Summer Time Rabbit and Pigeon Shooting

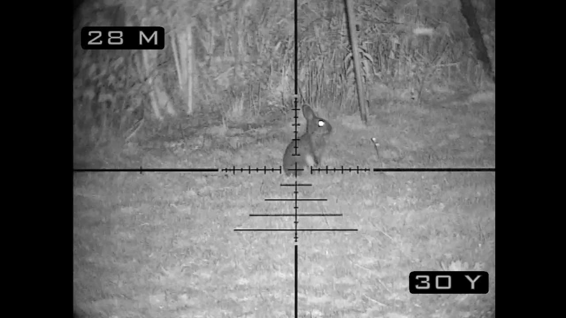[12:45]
so here's the first rabbit of the night then is it 28 meters or 30 yards you can see I'm turning on the night vision laser rangefinder
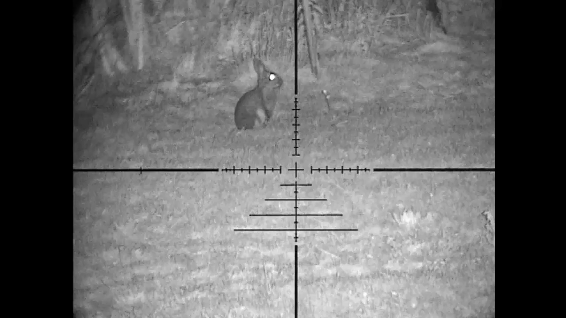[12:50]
which is an IR laser it gives me the exact distance to the target in complete darkness
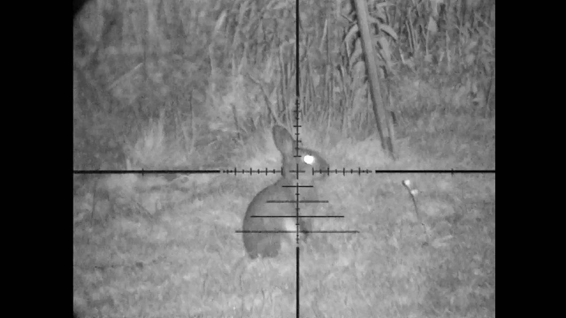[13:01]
see I'm just rechecking resting on the fence post and that rabbit rolls cleanly over a few kicks on its back but that's him done for tonight
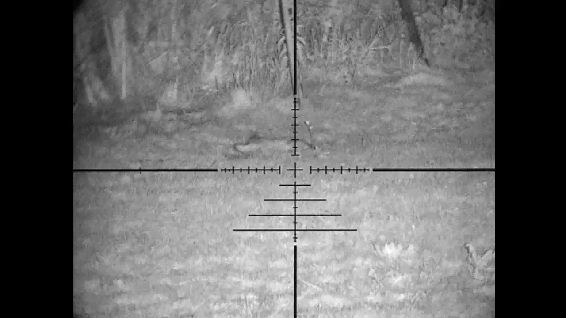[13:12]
or for that night I should say I'm pleased with that shot next one's just about to come in at 27 yards or 25 meters you can see I'm shooting through a fence
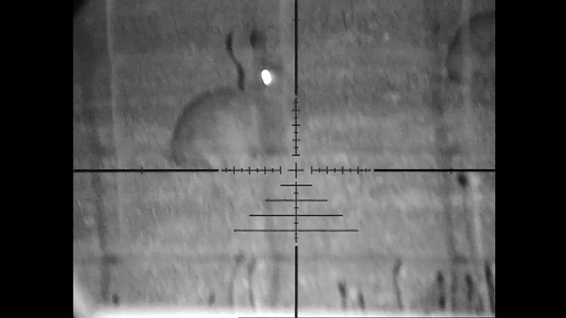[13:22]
you can see his mates off to the right but his mate runs when I actually hit this one a little bit of old under
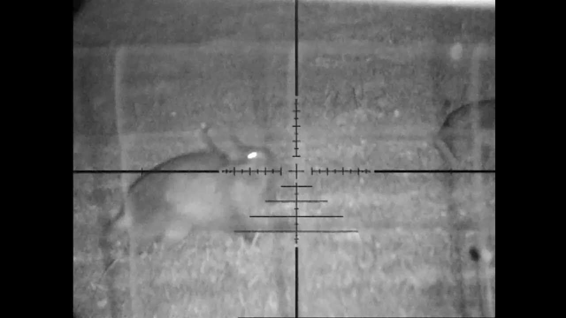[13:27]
and he's clinically hit as well
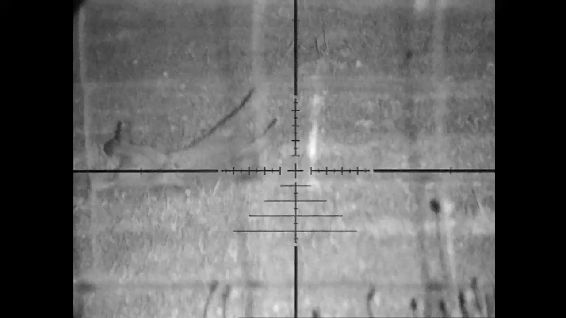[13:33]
the last one for the night then 38 yards or 35 meters you can see he's just popping out the bushes at the side of the edge and he thinks he can't be seen but obviously he can
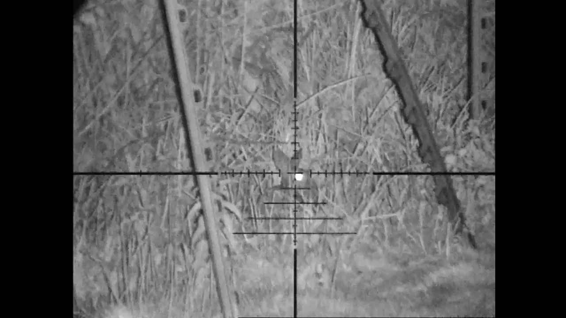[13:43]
so the laser rangefinder again gives me the exact distance and I'll just give him a little bit of hold over
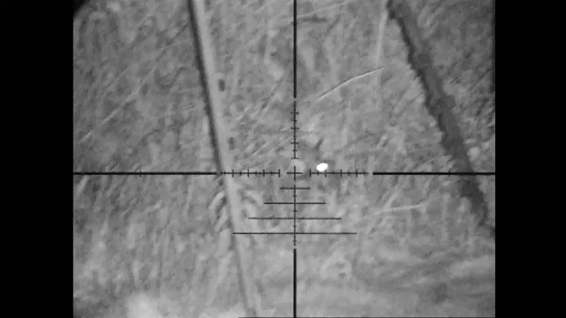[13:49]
just what's required for that distance
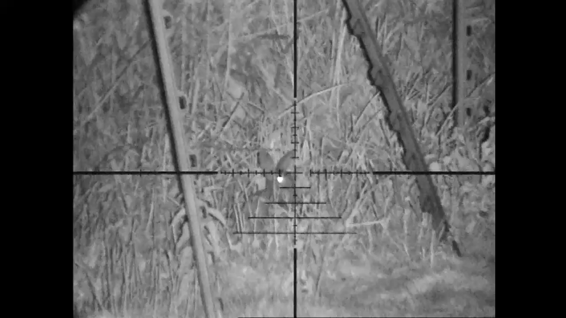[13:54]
and you watch he goes straight over as well the Bisley's Magnum has hit really hard really good pellet in the compatto right I'm having to use another light